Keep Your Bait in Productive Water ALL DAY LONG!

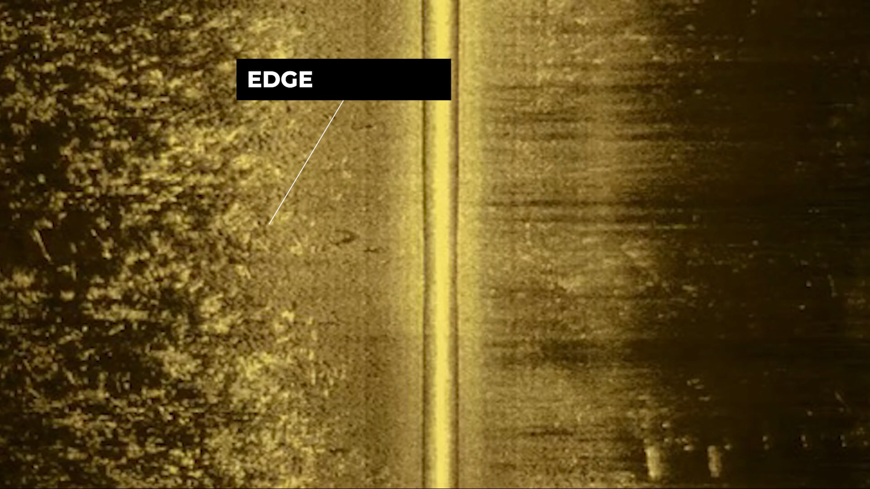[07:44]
Bass will sit in the edge of the grass to hide their presence and ambush baitfish that swim in the open water areas next to the hard grass line.